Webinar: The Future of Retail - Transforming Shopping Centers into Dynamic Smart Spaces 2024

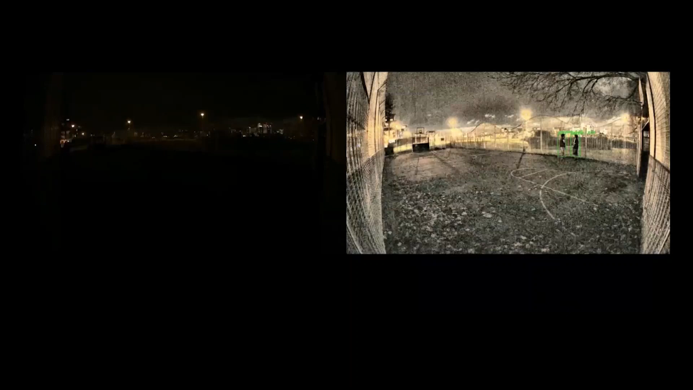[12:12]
Again, you have to have the NVIDIA chip to get this real time benefit is you're actually transforming this video